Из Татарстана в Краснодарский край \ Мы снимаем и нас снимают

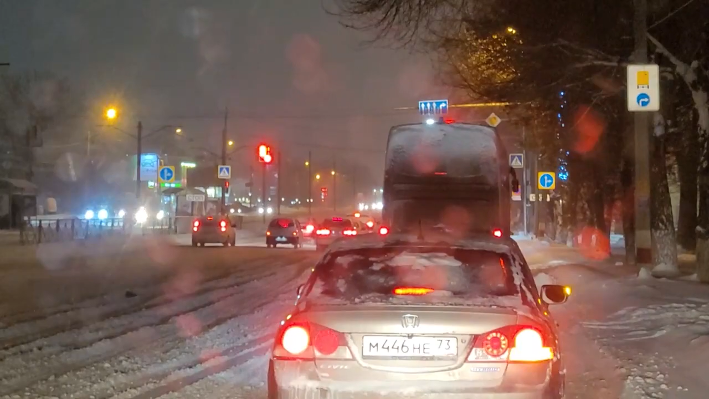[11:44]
Так прикольно, знаешь, по такой дороге этот, на санках конница напряжена, и ты гоняешь. А так это все опасно, если честно, машины едут, а у них зад забрасывает, кидает в разные стороны. Это все опасное дело. Вроде здесь поворачиваем, да?
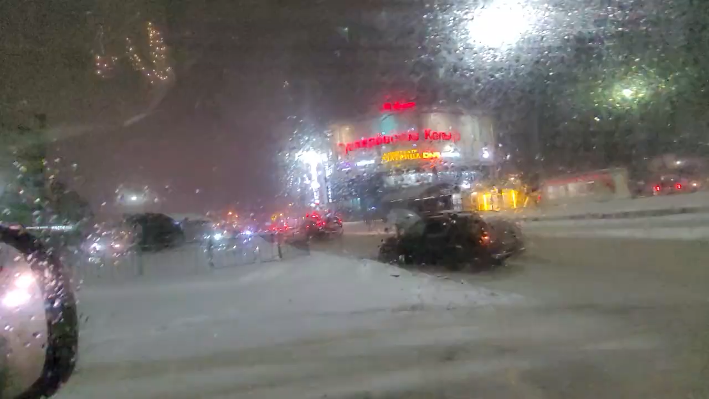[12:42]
Это, оказывается, Пушкаревское кольцо. Пушкаревское кольцо.
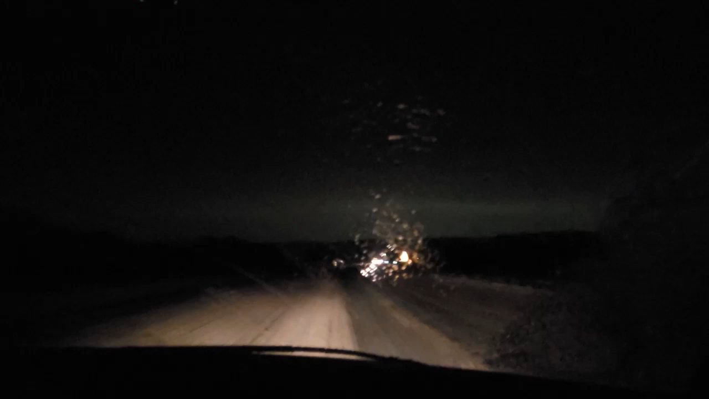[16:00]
Умывайка, все есть. Толку от нее мало, да. Дождь идет, представляете, и мороз. Это вообще, да. Смотрите, лед, лед, лед.